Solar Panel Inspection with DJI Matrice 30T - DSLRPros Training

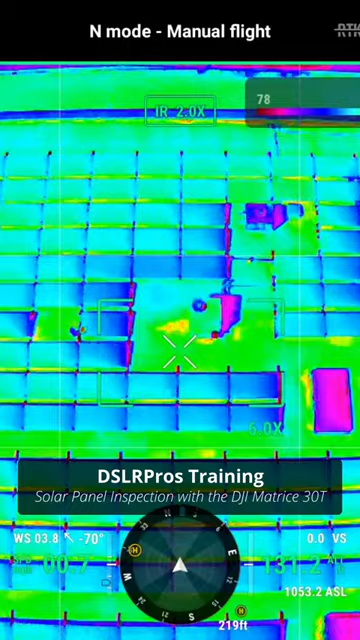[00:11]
Most importantly though we're able to identify on the panels any anomaly that may be different than the rest of the panel.